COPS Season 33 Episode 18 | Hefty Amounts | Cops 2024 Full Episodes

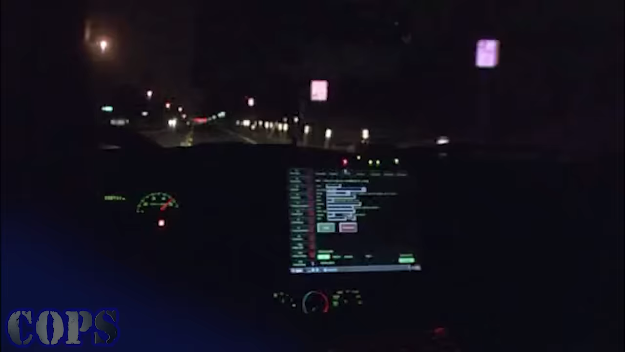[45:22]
Up ahead in front of us, we just had a red motorcycle go around two cars that were stopped at the red light. He went into oncoming traffic and went westbound. We're going to see if we can attempt to catch up to him.
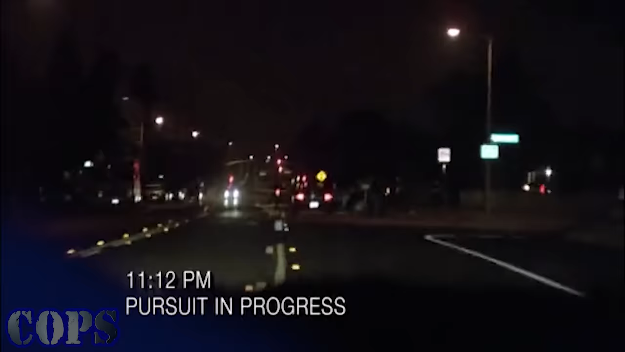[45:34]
We are in pursuit of a red motorcycle, westbound arrow approaching Grove.
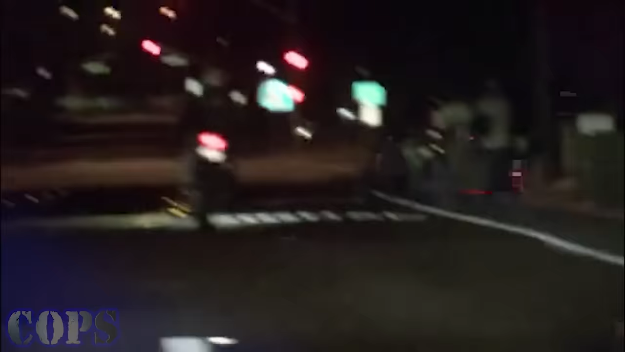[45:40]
There he goes. It's going to be call personalized.
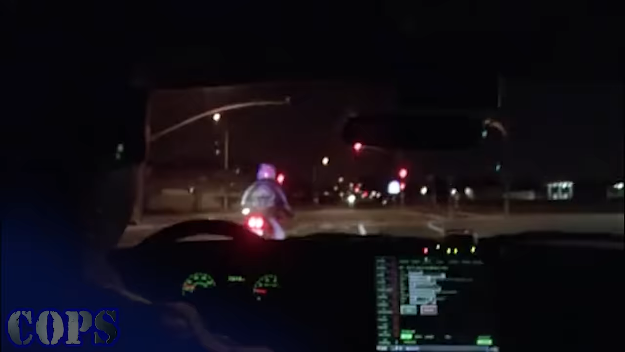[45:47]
Edward. Haida, Ocean, Nora, he just went in. Get down!